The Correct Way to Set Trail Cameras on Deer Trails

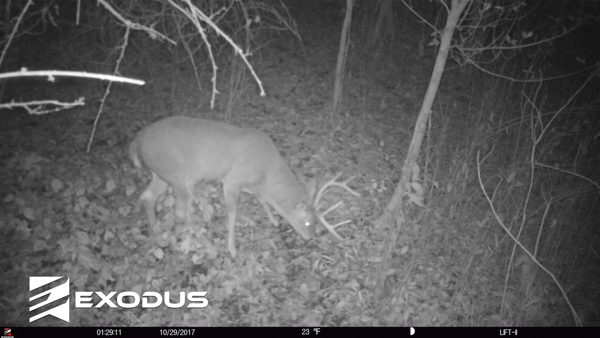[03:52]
It's you're really creating a pretty static area or static environment for that camera to monitor, but it's gonna allow you to It's gonna allow the PIR sensor to work just a little bit better Than just hanging it, you know four or five six feet off the ground looking linear straight down that trail.